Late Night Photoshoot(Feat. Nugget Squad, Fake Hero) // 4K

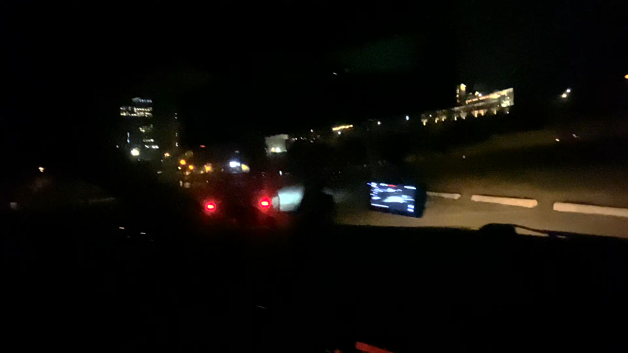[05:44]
Get some content, baby. Mm-hmm. Ooh. We got a moving light.